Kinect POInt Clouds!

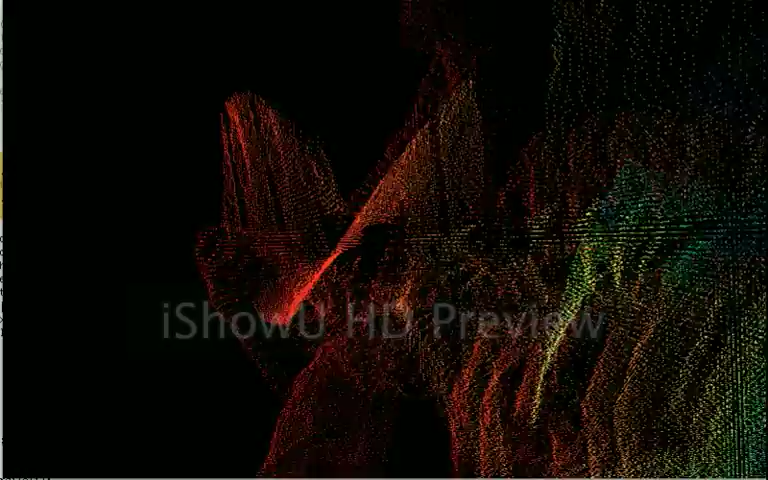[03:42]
Okay, wait, let me zoom out so we can get all the way around this thing.